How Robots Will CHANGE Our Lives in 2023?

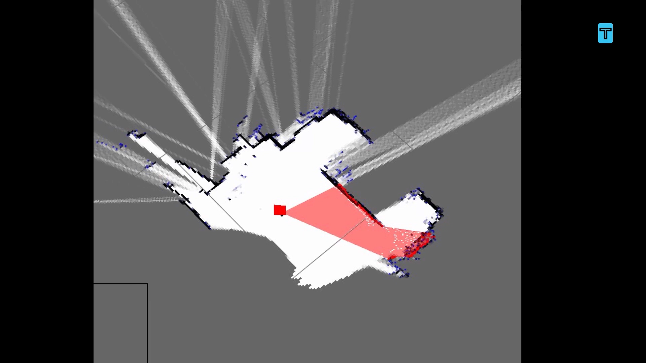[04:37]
It leverages GPS and LiDAR technologies instead to mow your garden's edges with precision.